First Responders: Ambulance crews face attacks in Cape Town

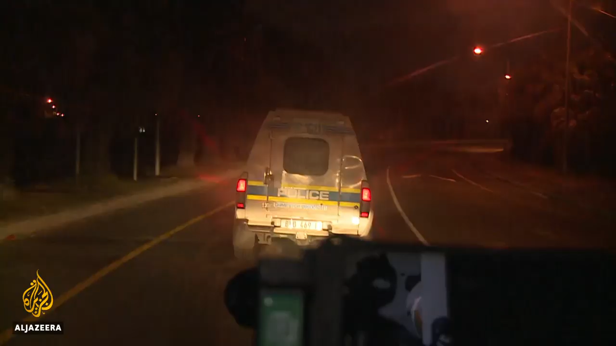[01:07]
Paramedic Candace Marks can only respond when police arrive.
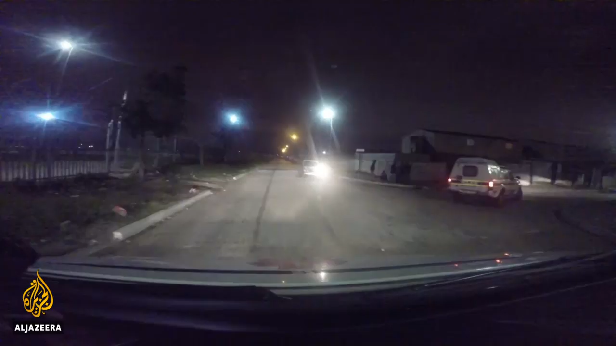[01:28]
See now there's guys standing there on the corner so they would